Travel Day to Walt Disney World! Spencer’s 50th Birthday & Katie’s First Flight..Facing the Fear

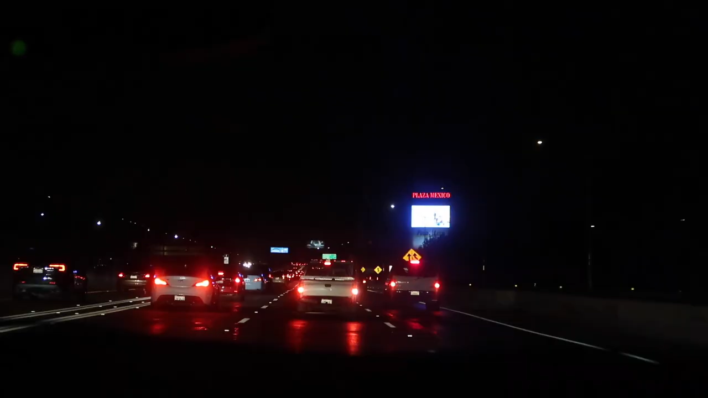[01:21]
So dark outside. We're driving. We're on our way.
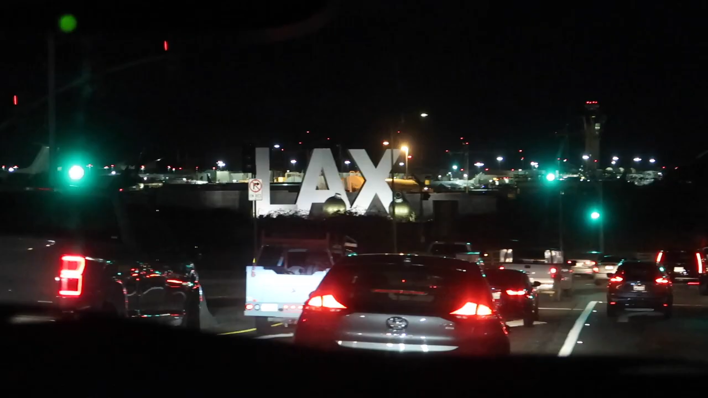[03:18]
There it is, LAX. And an airplane just took off. The tunnel of death.
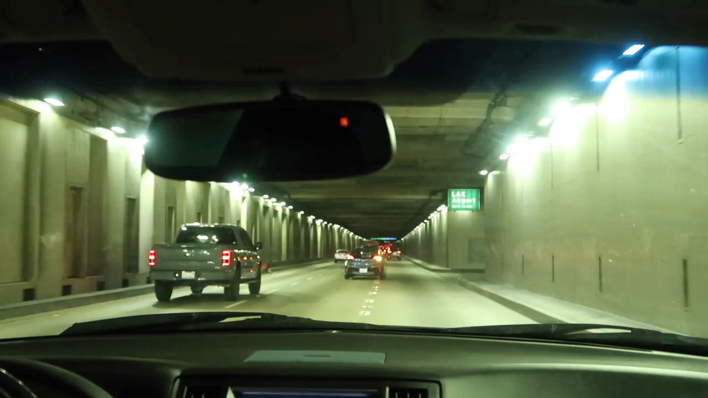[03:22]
No, just a tunnel. Tunnel of death. Goes under the runway, though. Really? Terminal 2 is supposed to be the first one coming up. Great. That's great. Freaking exciting. Love it. So happy about that. Yay.
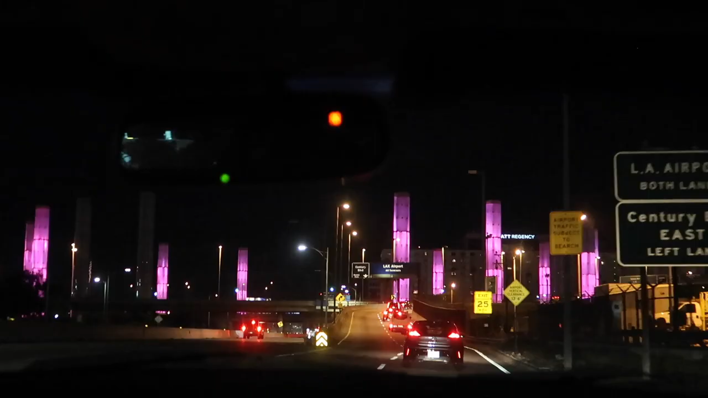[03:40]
I'm excited. In half a mile, keep left toward arriving flights and baggage claim.
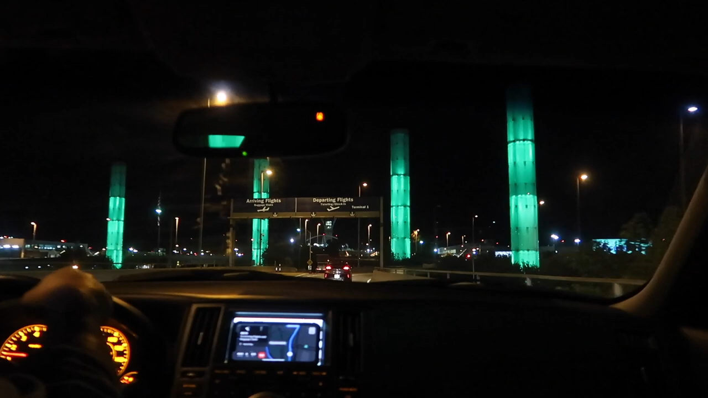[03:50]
The lights have now turned green. Yeah, they just, I guess, go through all the colors, Continue huh?
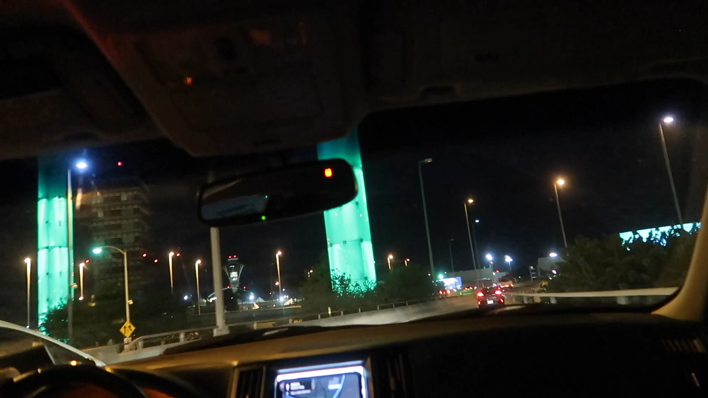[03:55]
on to Worldway, then take a slight right turn. Goodbye.
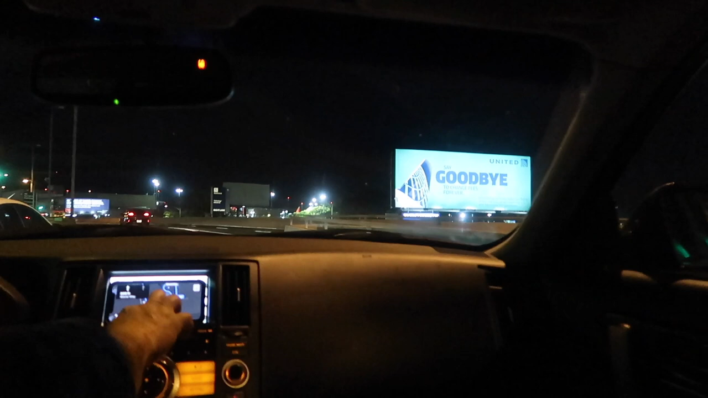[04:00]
Use the left lane to continue onto Worldway. I'm done with that. There's the War of the Worlds building, as I always call it. It does look very like aliens live in it.